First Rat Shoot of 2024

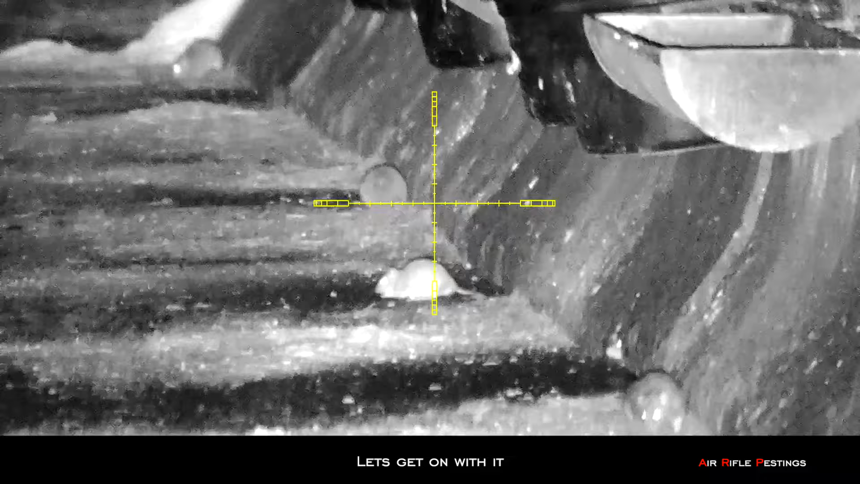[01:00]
As you can see, lots of rats out already.
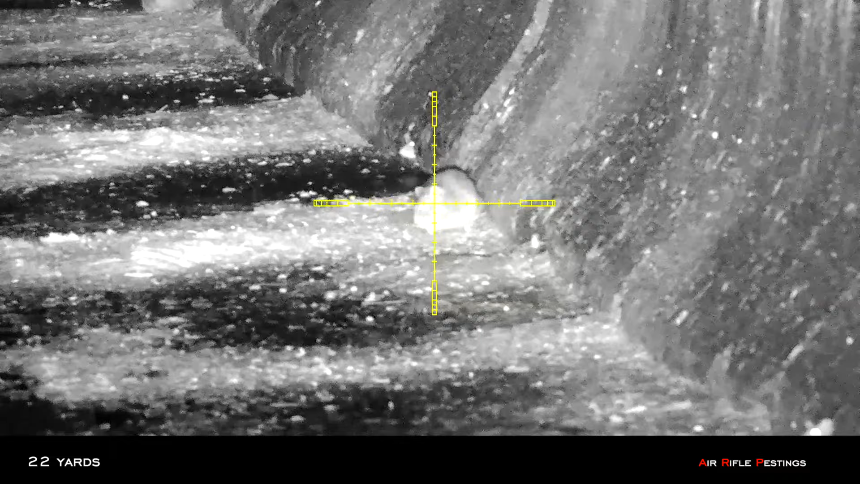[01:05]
This is at the, what I call the hotspot number 1. This guy, first guy here at 22 yards.
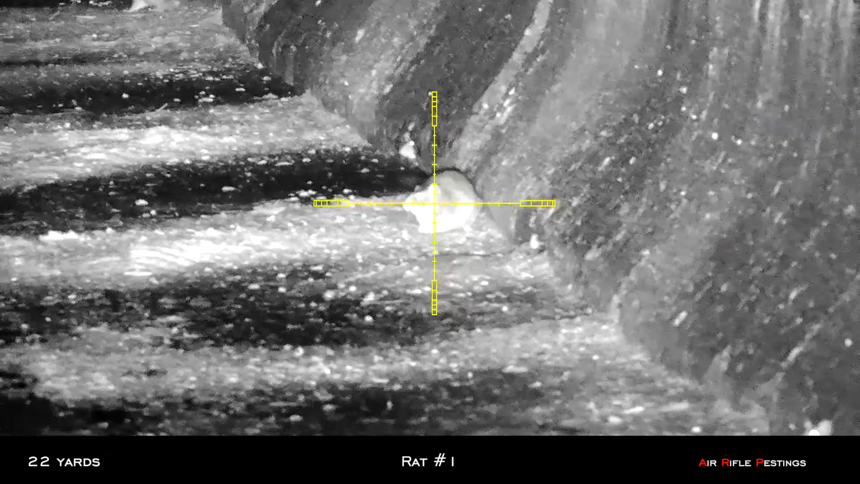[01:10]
I had my crosshair on him and I sent a Hades downrange and hit him right in the head.
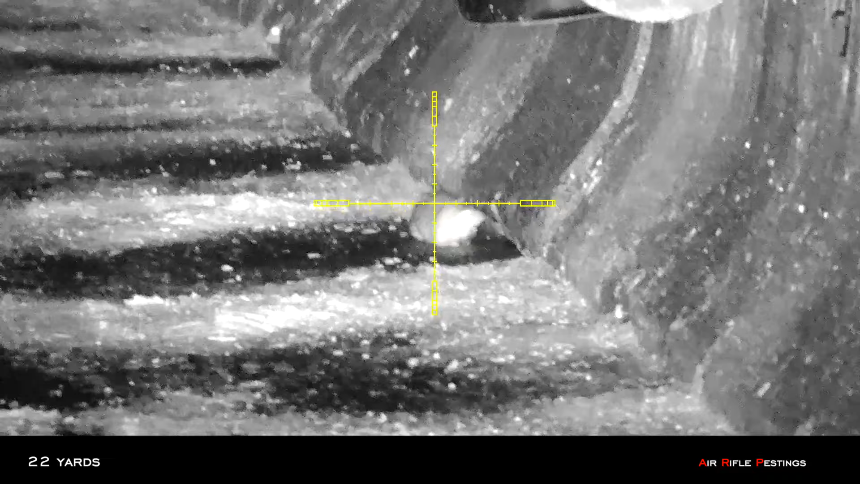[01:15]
So that was rat number 1. So the farmer has texted me a couple days ago and told me that there are plenty of rats in the area.
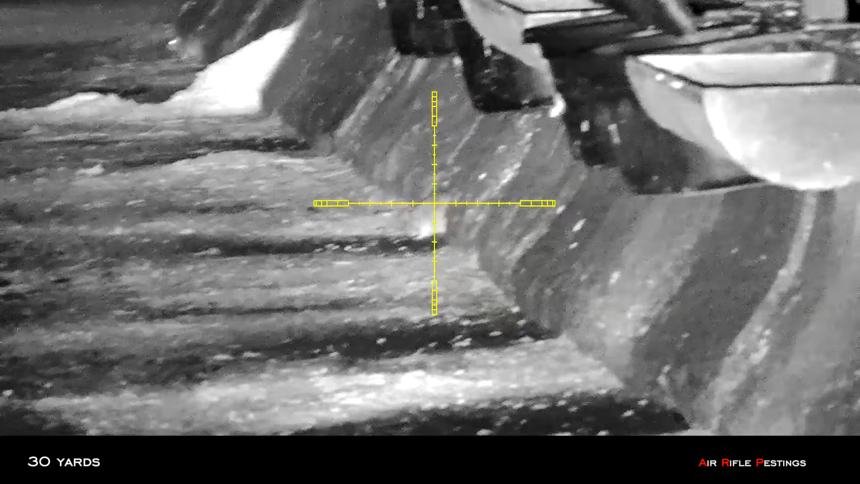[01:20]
So he's asked me to drop by and give them hell. The second rat was about 30 yards.
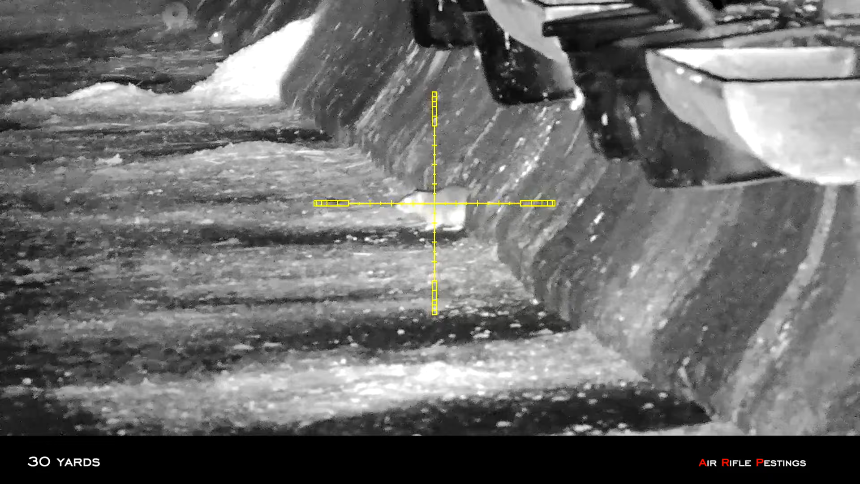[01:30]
It bounced a lot a lot.
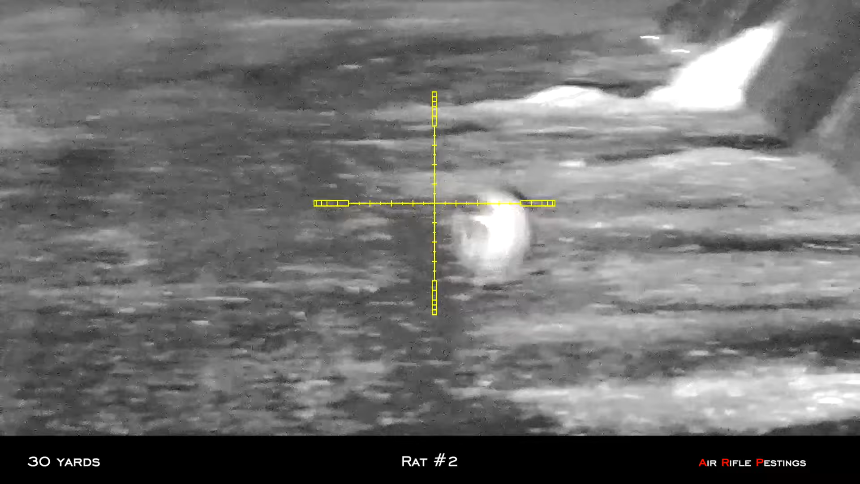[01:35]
Apparently this guy looks like it was hitting the lung. As you can see, it was soon expired.
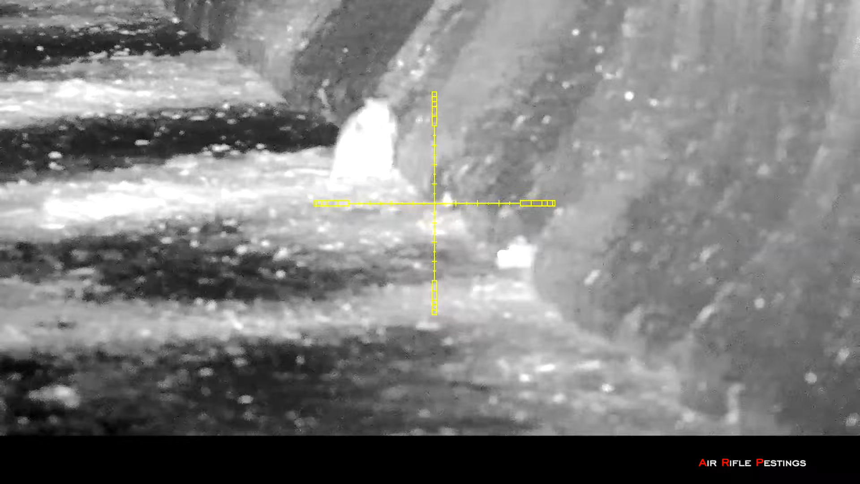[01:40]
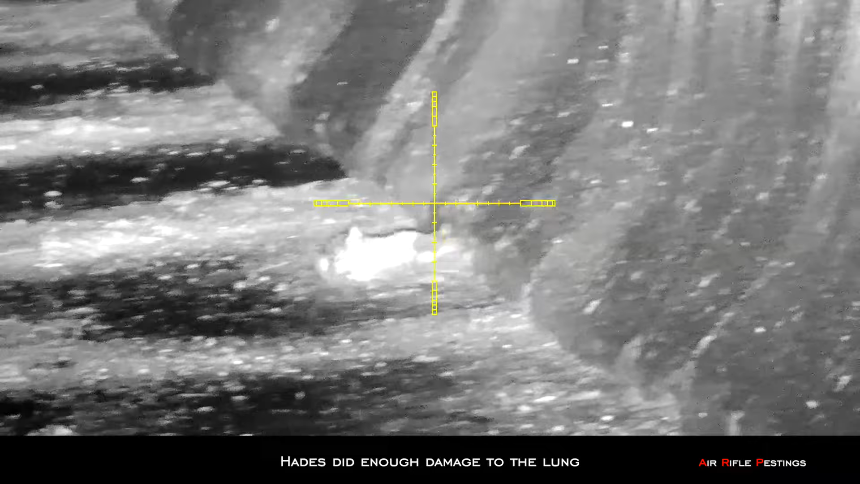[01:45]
I didn't even have to do a second shot.
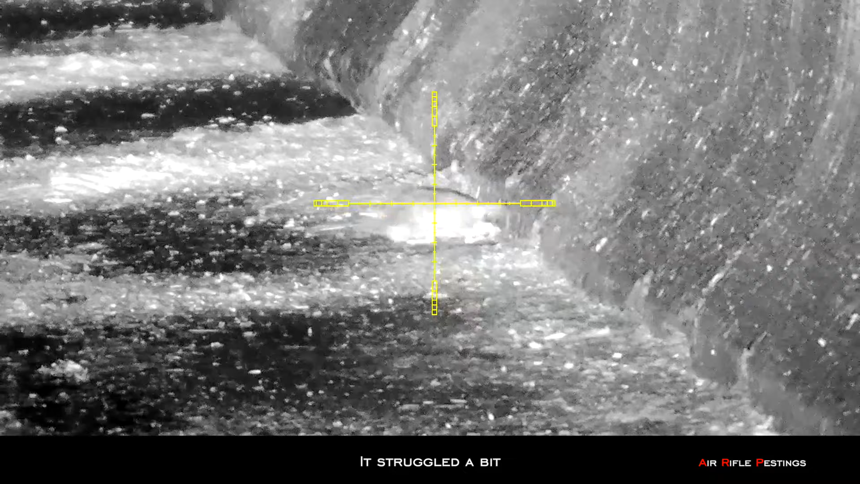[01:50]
And it expired.
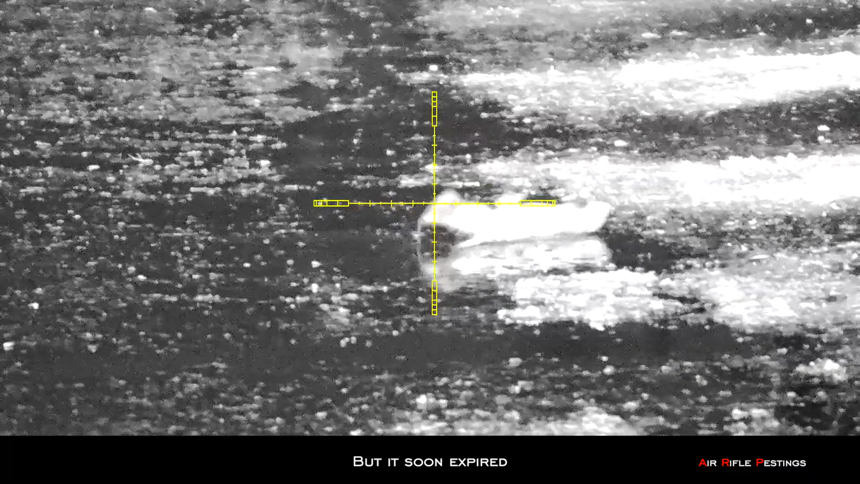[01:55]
So I went to hotspot number 2.
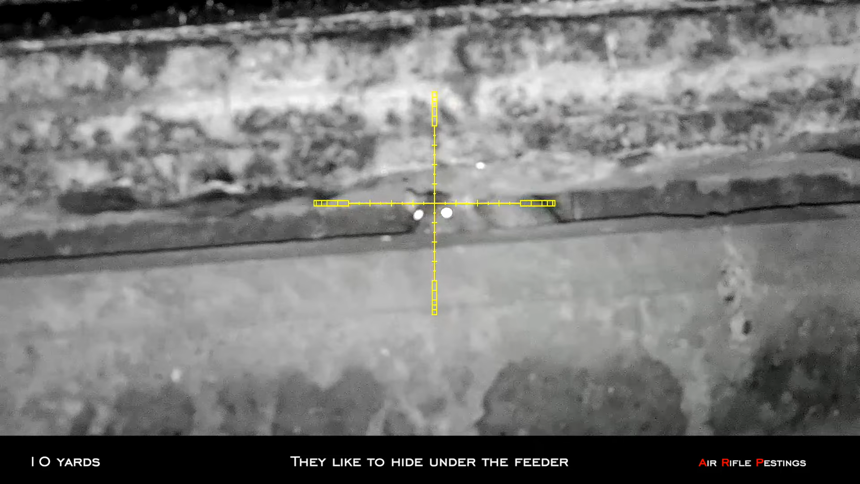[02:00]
This is under the feeder area, a bit of concrete. This guy's 10 yards away.
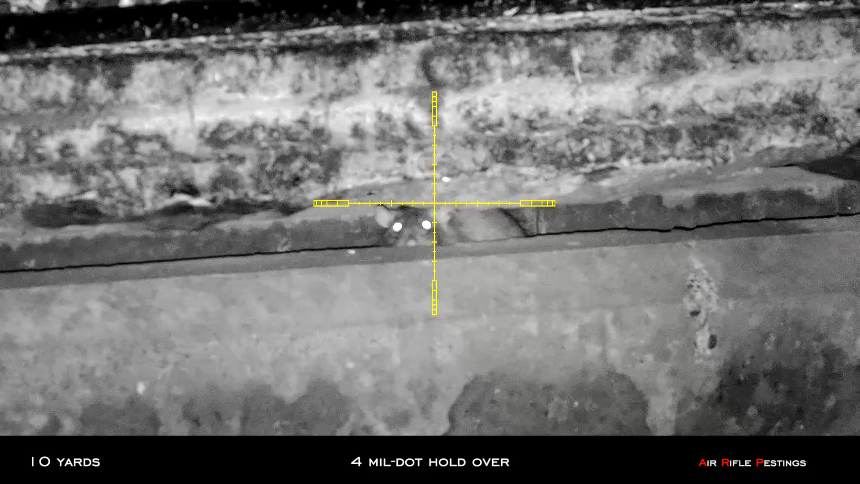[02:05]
I have to do a hold over a 4mm dart. Hit him square and hit the head.
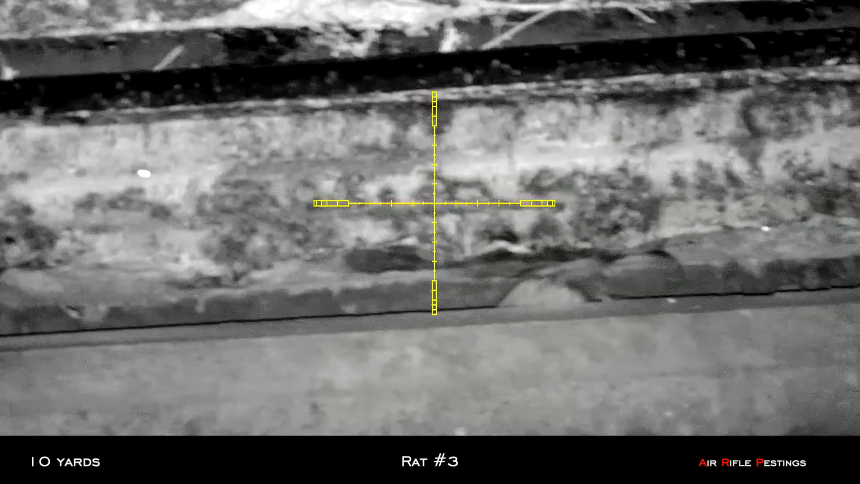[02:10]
Looks like a pretty violent impact to the head. Yeah, it has no chance.
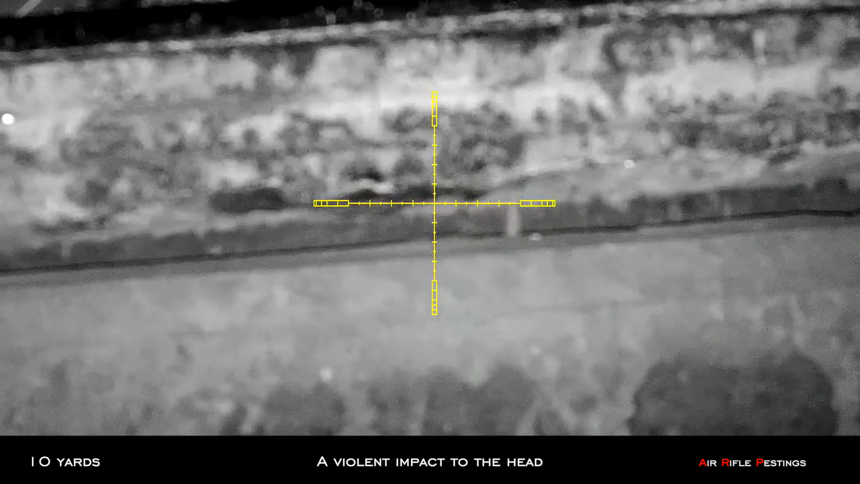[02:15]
So another close range one. This guy's also at 10 yards. Here I have to make sure I miss the bucket.